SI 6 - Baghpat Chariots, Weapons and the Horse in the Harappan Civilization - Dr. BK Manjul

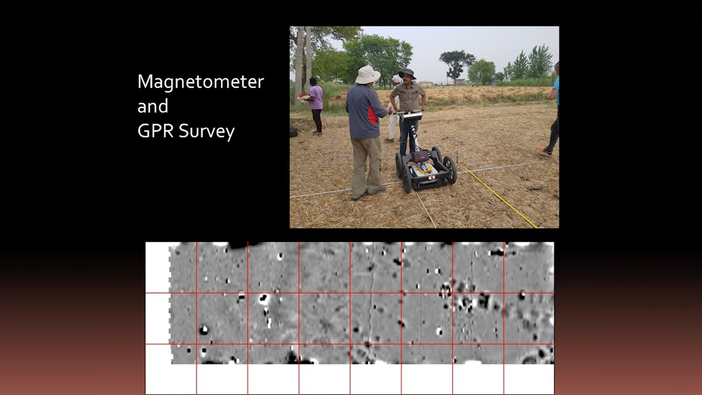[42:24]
We have done the GPR survey and we got lot of pit in the another field.